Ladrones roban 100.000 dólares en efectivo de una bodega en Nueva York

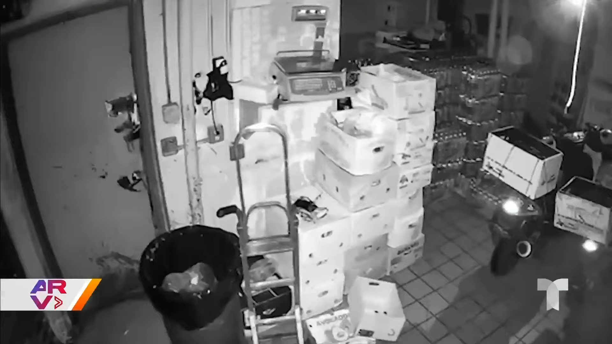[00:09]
Una cámara de seguridad los captó entrando a este negocio por la puerta trasera y con linternas.